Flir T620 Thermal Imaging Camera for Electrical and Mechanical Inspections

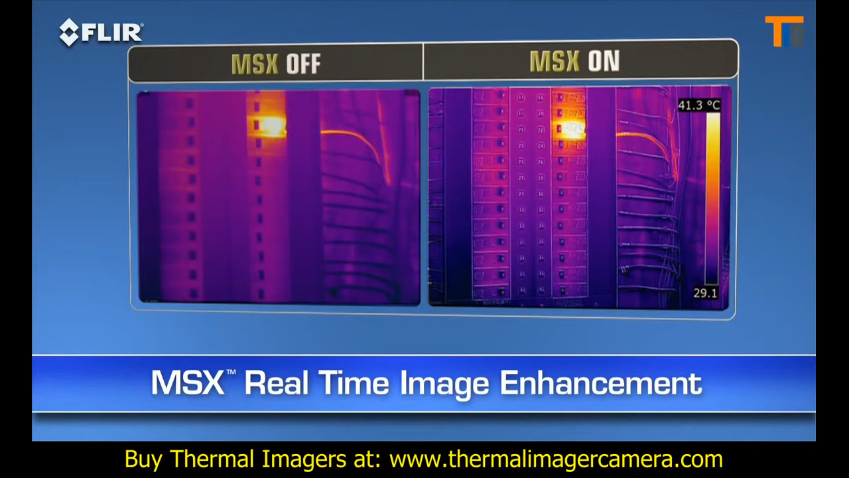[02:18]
On screen: scale top 41.3°C
MSX images are also fully radiometric, so you can import,
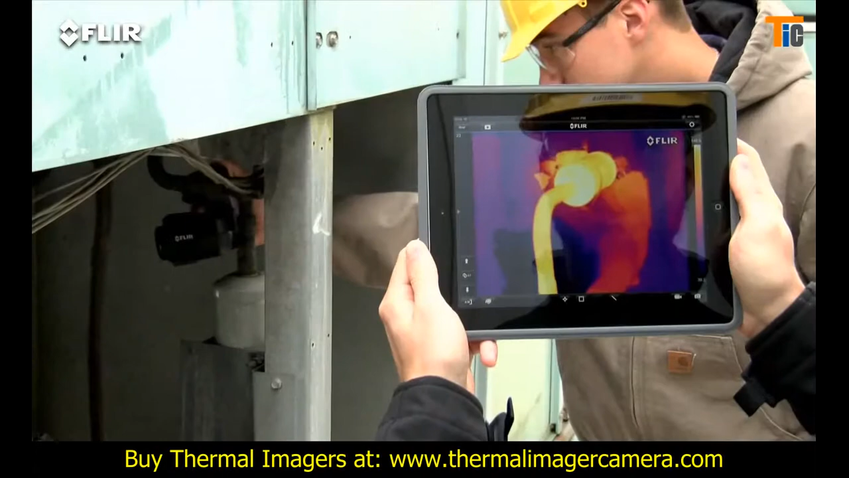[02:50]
You can import and analyze stored JPEGs with the app, too,
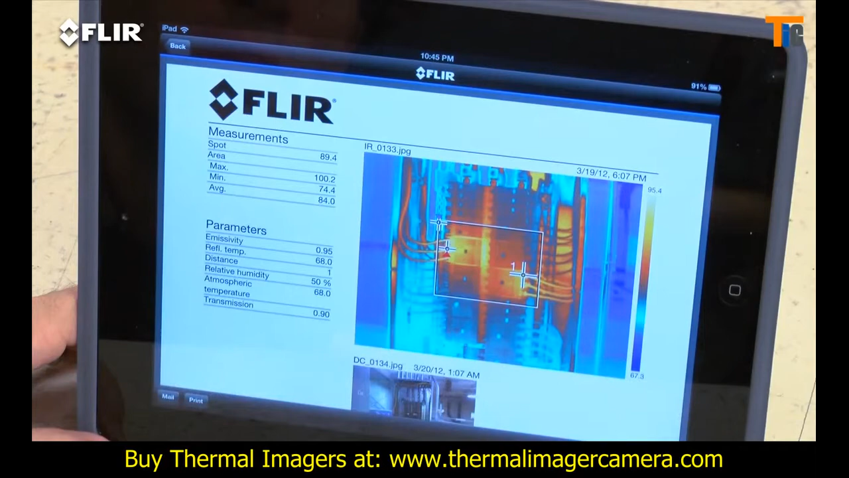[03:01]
T-Series also has Bluetooth that talks to X-Tech meterlink tools.
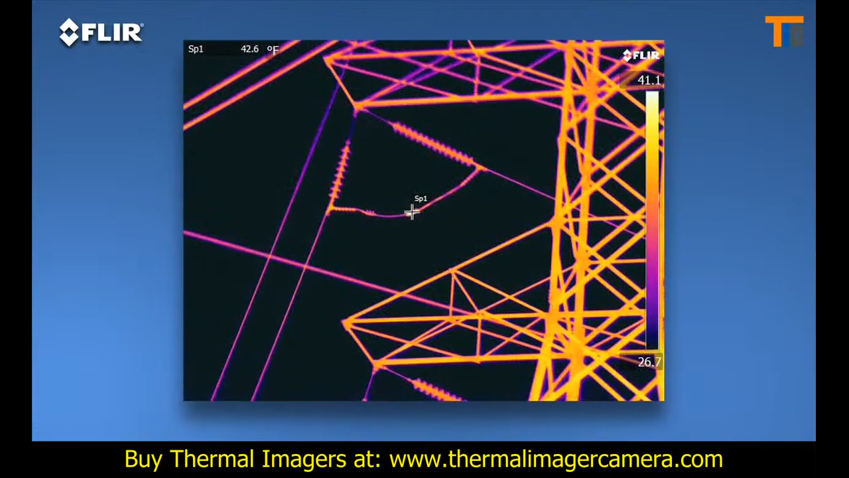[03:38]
On screen: spot 42.6°F
As you can see, the images are stunning.
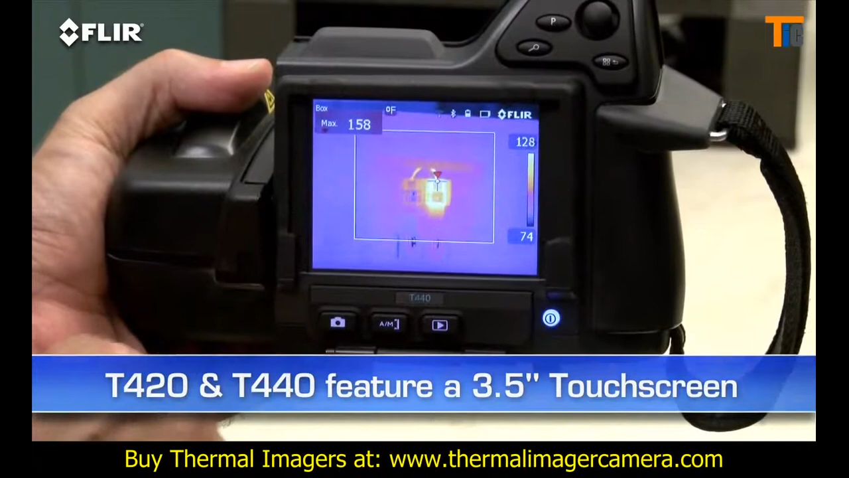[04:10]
T620s and 640s feature an even larger 4.3-inch LCD.
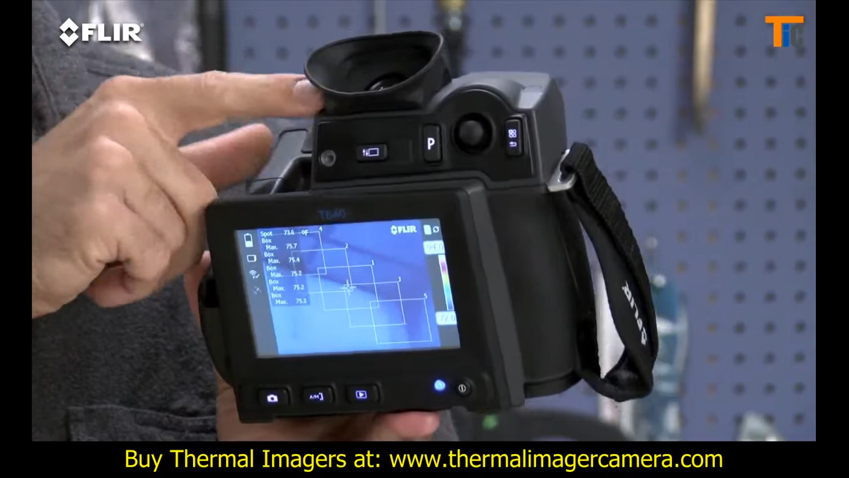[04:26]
so you can see clearly even in extremely bright outdoor conditions.